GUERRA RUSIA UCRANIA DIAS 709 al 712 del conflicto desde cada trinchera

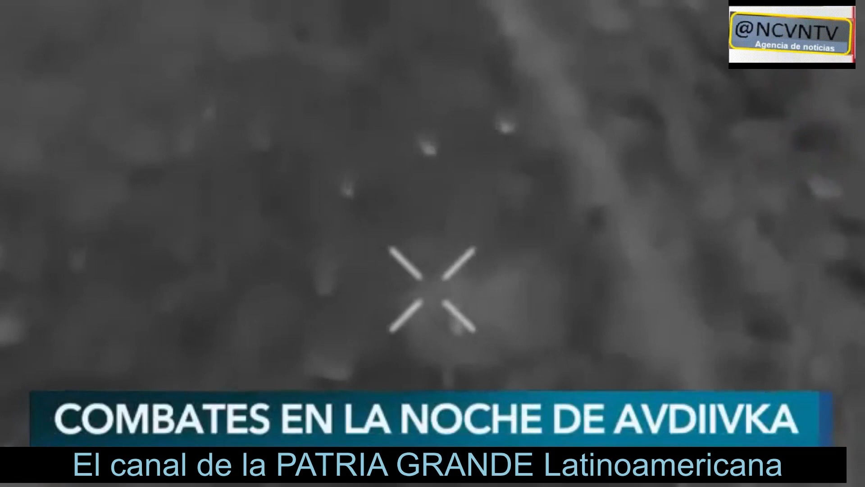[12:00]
Y allí un grupo especial de tareas de combate salió a caminar en esta jornada nocturna, haciendo de alguna manera el reconocimiento de campo. Y allí con una cámara termográfica van a destruir al enemigo, lo van a incapacitar. Allí vemos a la unidad de enemiga totalmente obligadas a evacuar. Estamos en una región donde, por ejemplo, en el año 2022 se dio la batalla de Abditka,
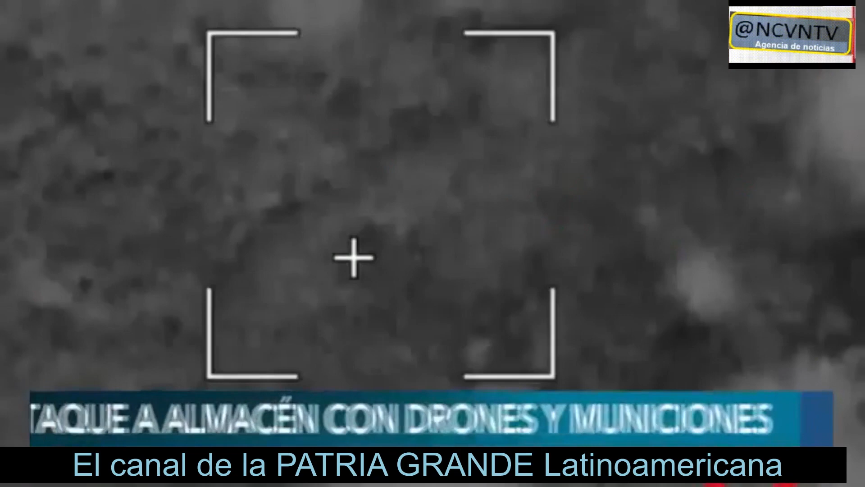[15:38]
Y en medio del combate, se busca atacar a almacenes, en este caso con drones y municiones.
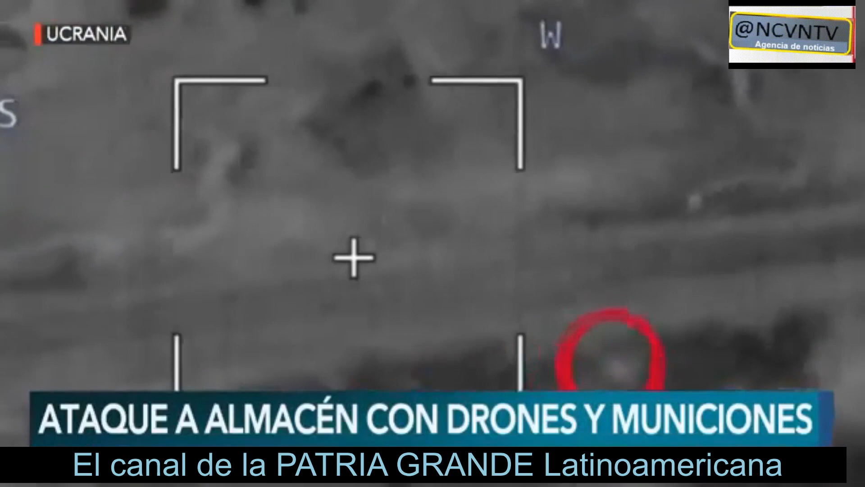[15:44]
En las imágenes vemos la tarea de soldados, como van observando el vuelo del dron, descubren una base de vehículos aéreos no tripulados,
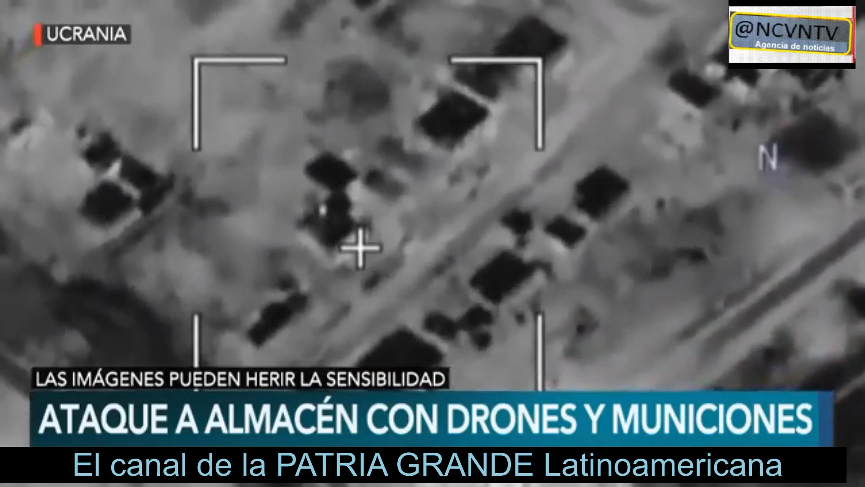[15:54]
esta almacén justamente con drones y municiones que van a destruir, dirigiendo el fuego de artillería, dando en el blanco, en estas imágenes que te mostramos después del impacto, y vemos cómo el edificio instantáneamente se enciende,
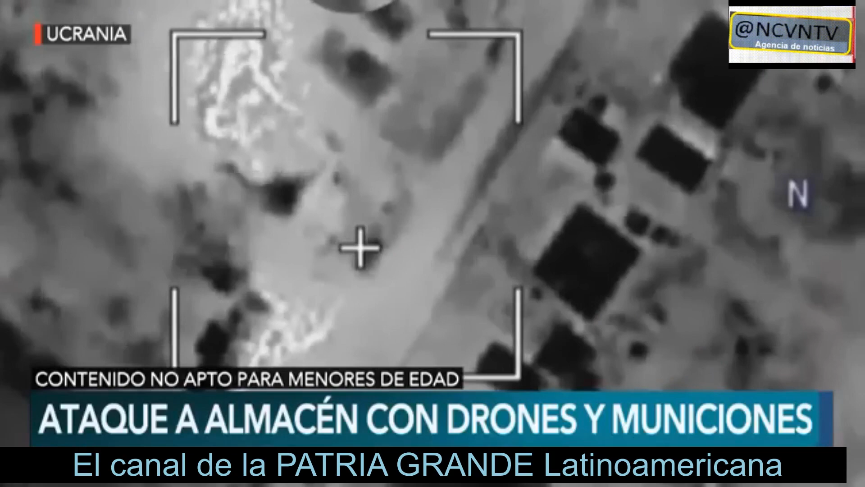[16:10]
y luego las imágenes van a mostrar la llegada a la casa donde se esconde la tripulación y al final la destrucción de la propia Baba Yaga, donde se sentó y se incendió en el Yarda después del golpe.
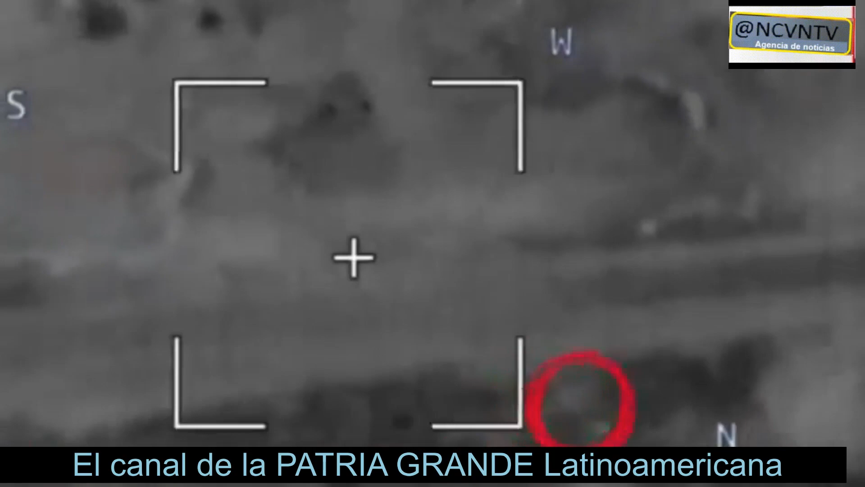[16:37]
Nos quedamos nuevamente en Ucrania. Tenemos que compartir más imágenes.